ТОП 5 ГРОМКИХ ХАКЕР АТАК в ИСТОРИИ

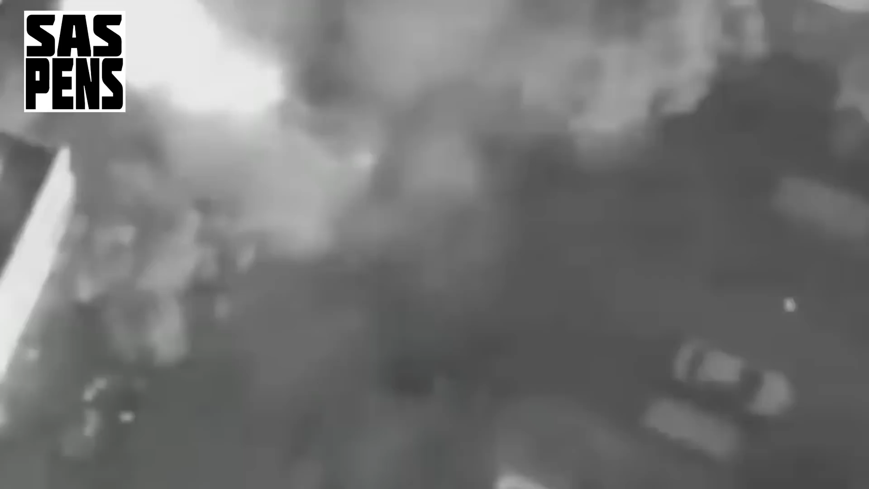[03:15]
когда Израиль ударил по сектору газа, устроив огромный террористический акт.